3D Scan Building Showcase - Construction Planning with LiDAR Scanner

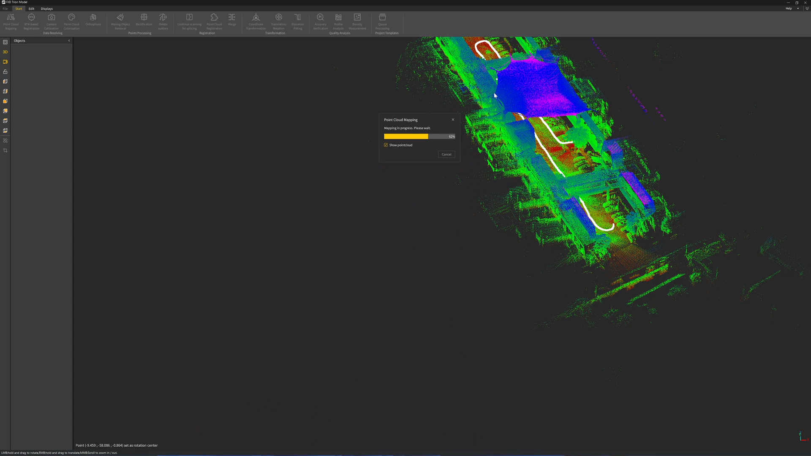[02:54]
Now I'm returning to the starting point, 14 gigabytes of memory.
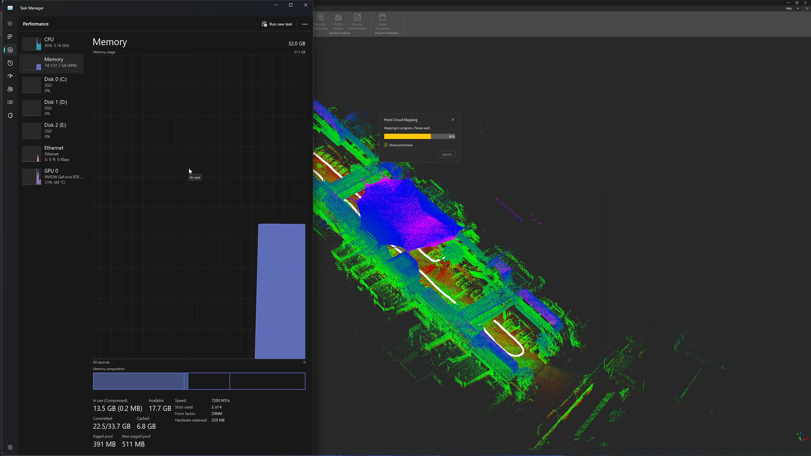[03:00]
And they are using all the cores.
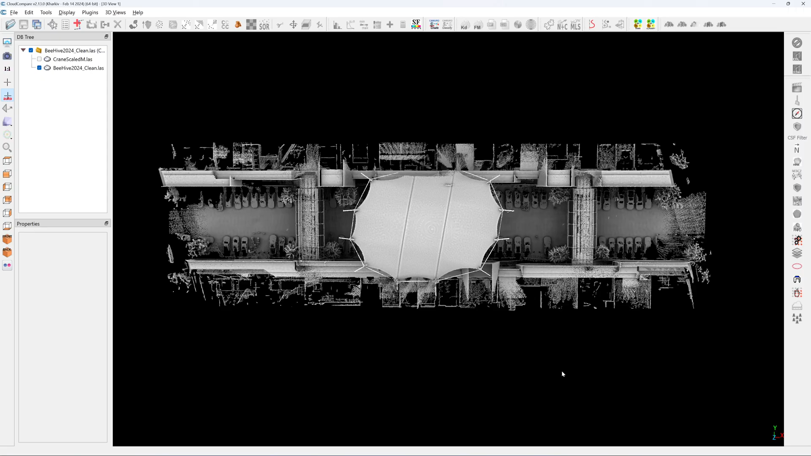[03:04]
Here's the scanning result. The whole shopping mall area, I can do a section.
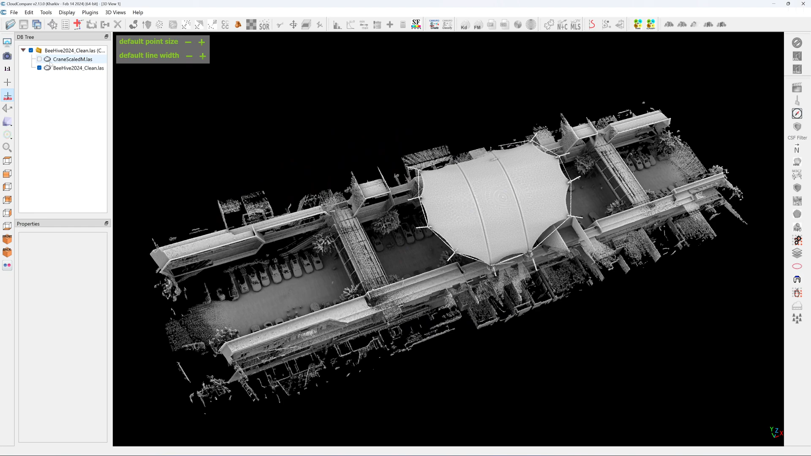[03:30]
The most important part is that I can scan a mobile plane and put the point cloud into this job site. And I can plan the lifting.
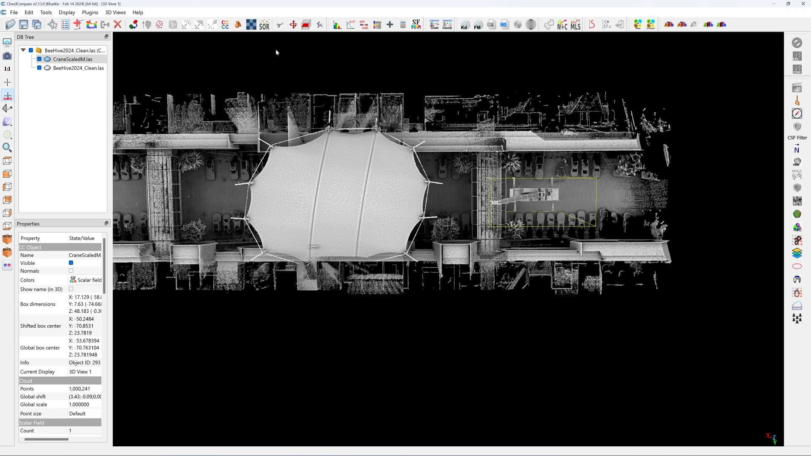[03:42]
For example, if I want to park the plane here, that would be too close. I can't work on these corners.
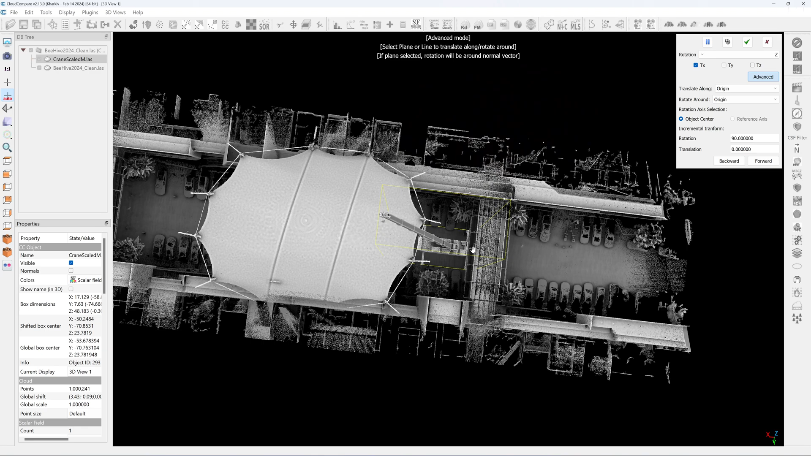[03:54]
So I need to park the mobile plane here.
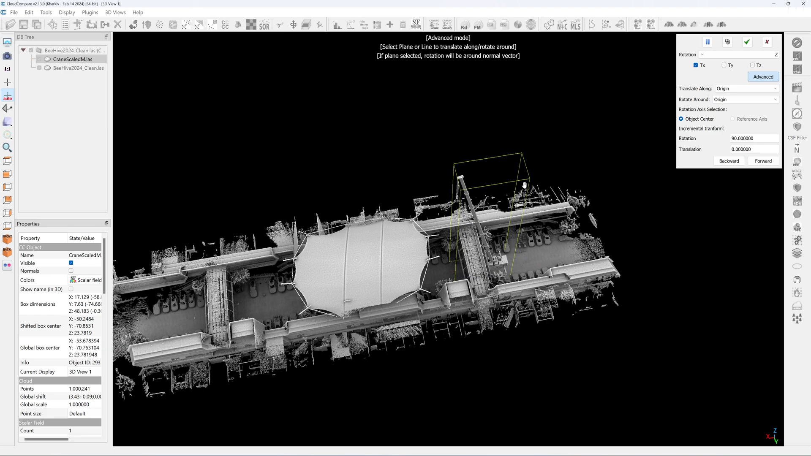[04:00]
And I can calculate for lifting capacity of the plane because
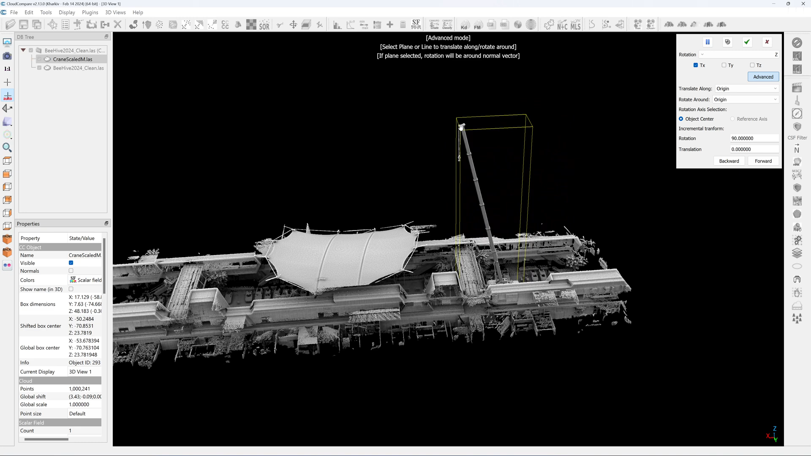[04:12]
I know the boom angle. So this is a very useful
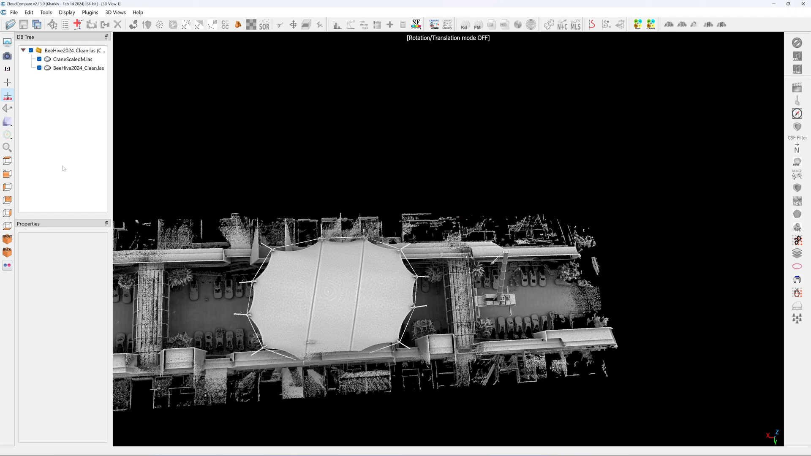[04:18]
feature for construction planning. Because when I built this canopy, there was no bridge between the two buildings. So I can park the plane here under where the bridge is.
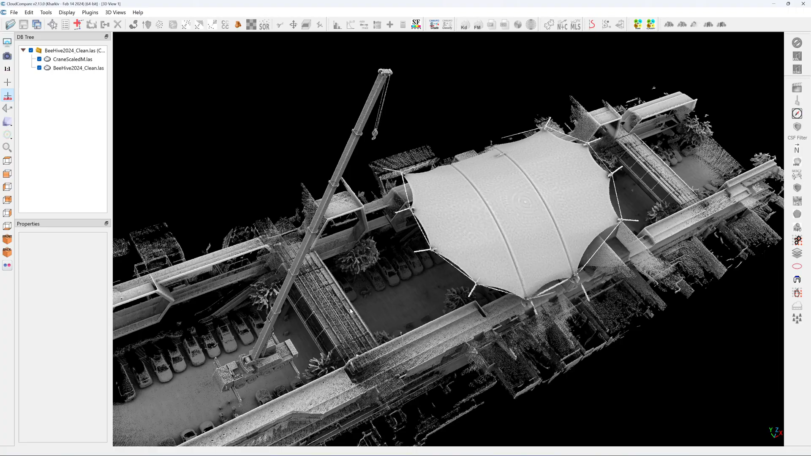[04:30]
But now the bridge is here.
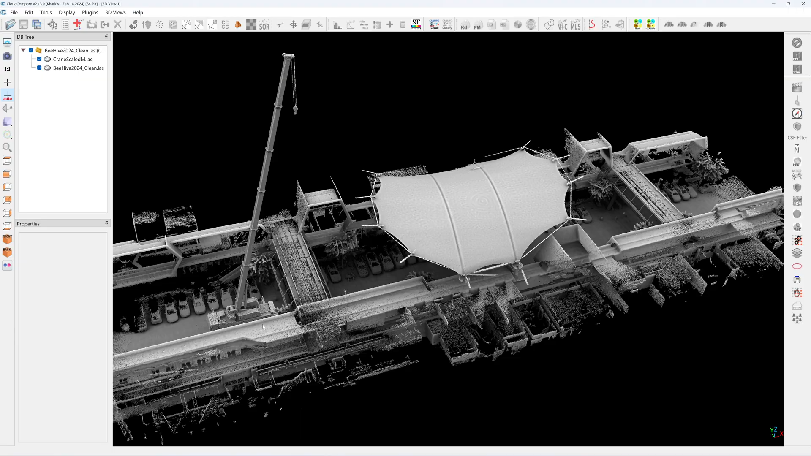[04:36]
So I need to park the plane towards the back side.
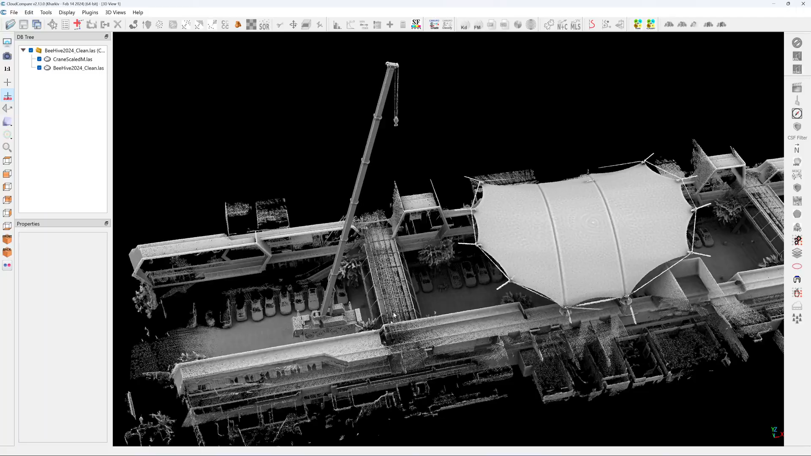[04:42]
And I need a larger and longer boom plane.
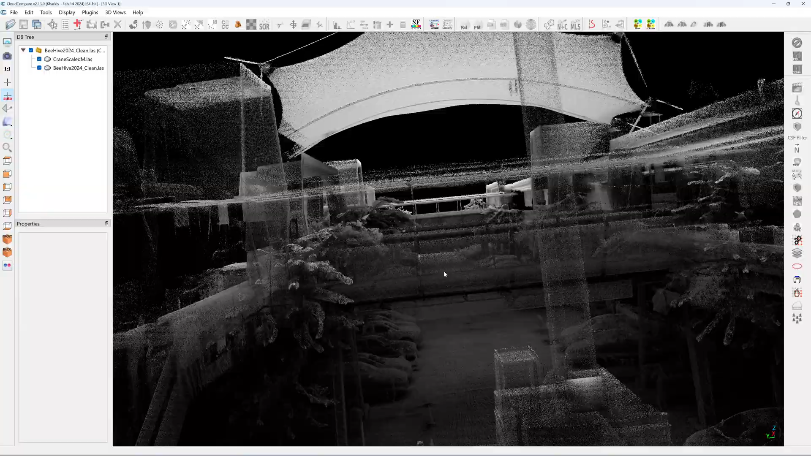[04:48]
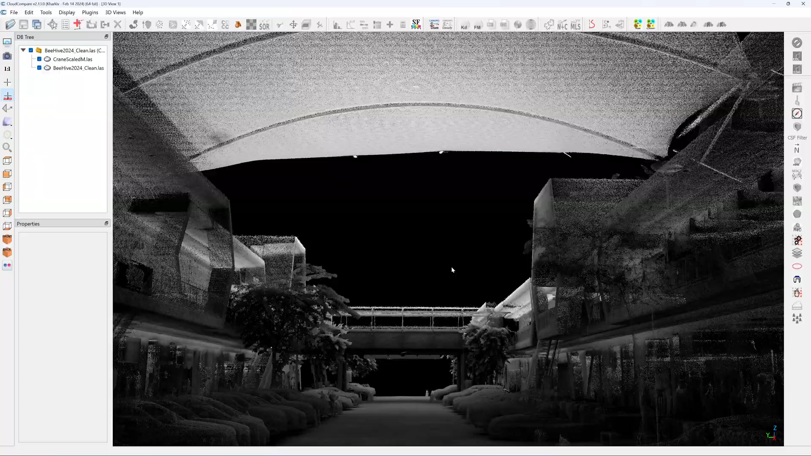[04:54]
This perspective wheel under the canopy.
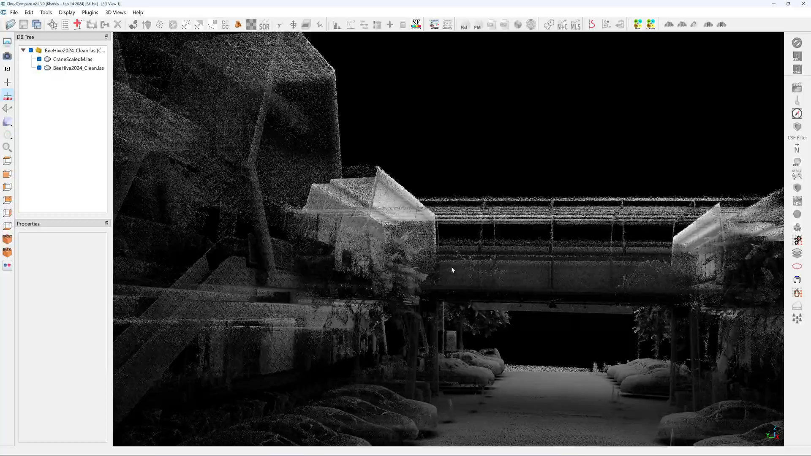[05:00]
So mostly it's good to check
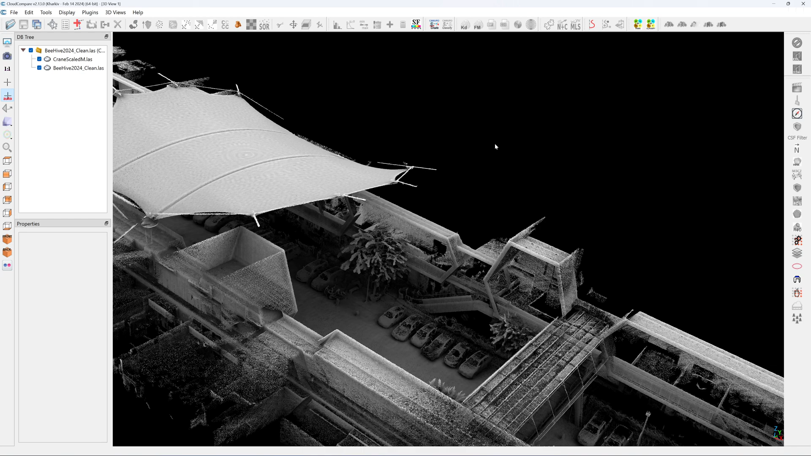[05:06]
for the dimension to here. It's about 19 meters.
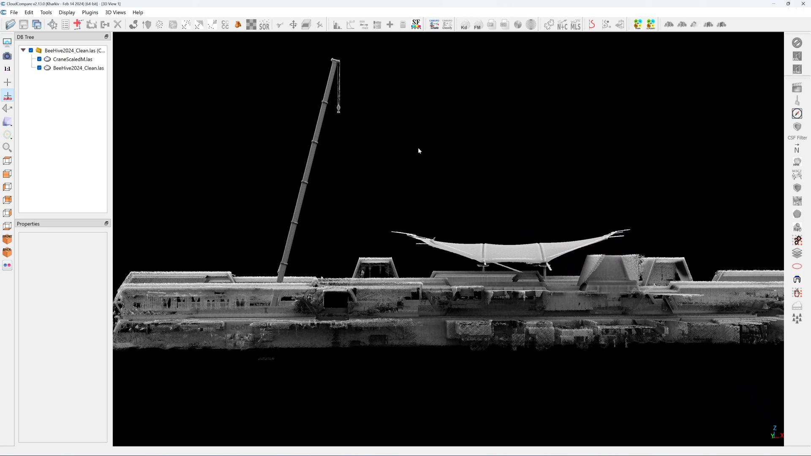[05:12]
So I can check where I can park the mobile plane. This is very useful because it's very expensive to bring the plane into the job site
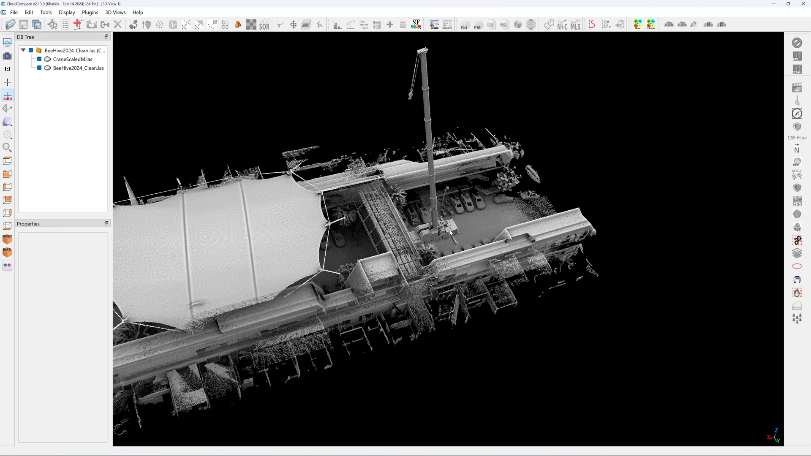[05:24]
and find out that it can't operate under some environment.